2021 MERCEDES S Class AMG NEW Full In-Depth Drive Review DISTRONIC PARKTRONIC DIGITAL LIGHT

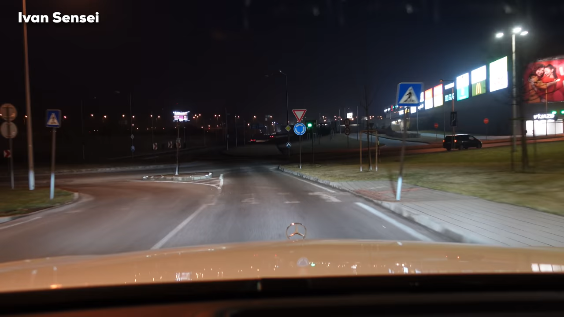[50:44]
For the lights. You can see Mercedes star. On the hood. It looks. Really good. So, we will go soon. On the highway. And, I think this will be extensive. Light. Test. We have also here. The fog. Not much. A little bit. So, this test should be quite interesting.
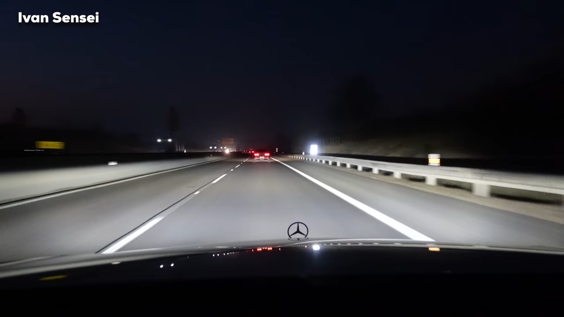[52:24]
So, right now. The high beam is on. And, it is on automatic. So, the spot. Where is the car. It's clearly. The car in front of me. Is not blinded by the lights. But, as you can see on the right side. We have more light. I will also dim. My screens.